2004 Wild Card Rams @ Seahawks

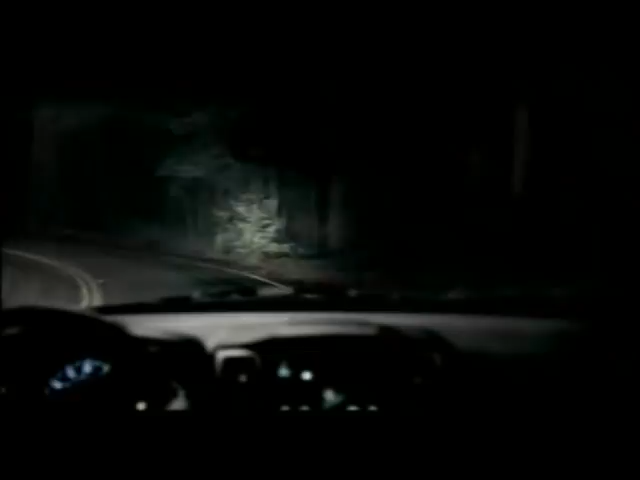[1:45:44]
To reveal what's around the bend before you get to the bend.